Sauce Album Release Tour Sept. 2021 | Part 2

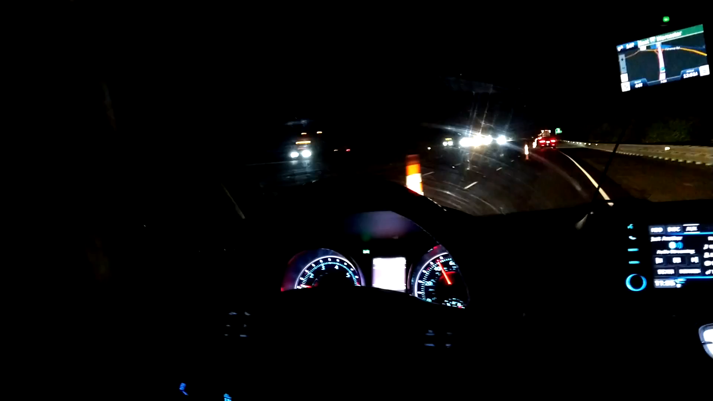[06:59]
And also nervousness. No. How you doing? Fucking, we played a show tonight. Dude, fuck these Cohen Town workers, bro. Fucking put them over the other lane. You have all. No one needs to be in that lane. You can put the cone in that lane. I need to be in this lane. Get it the fuck out of this lane. What is the issue? Look at this. That's a third of the way across the road.